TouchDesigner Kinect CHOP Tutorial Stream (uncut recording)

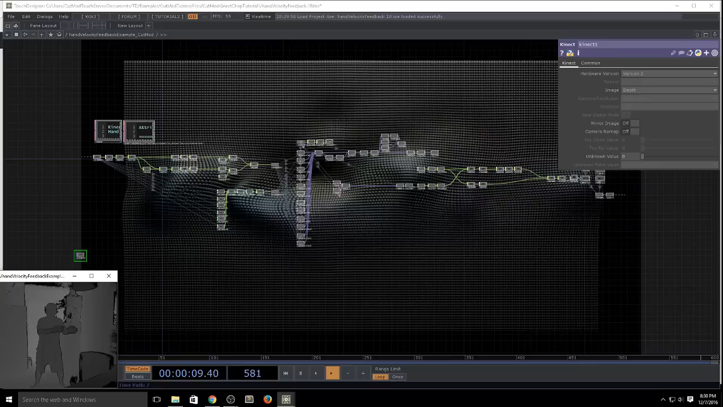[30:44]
The bars get displaced. And then slowly deform back. This is a very similar thing. I think it actually looks a little cooler than my original example. Um. So here we have. A bunch of instant spheres. That. As I kind of.
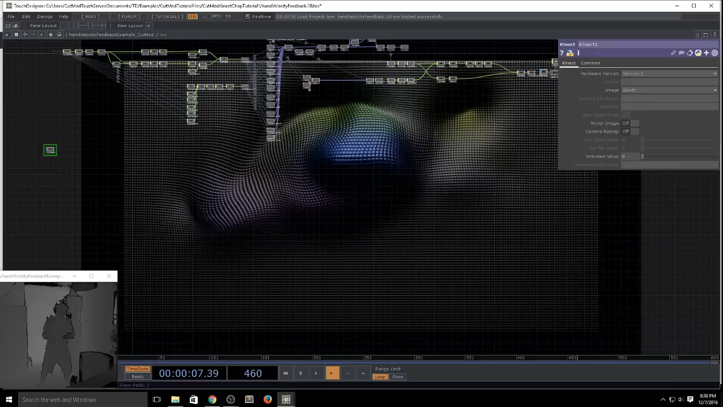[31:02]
Do this come hither. Pulling towards me. Gesture. They'll get closer and closer.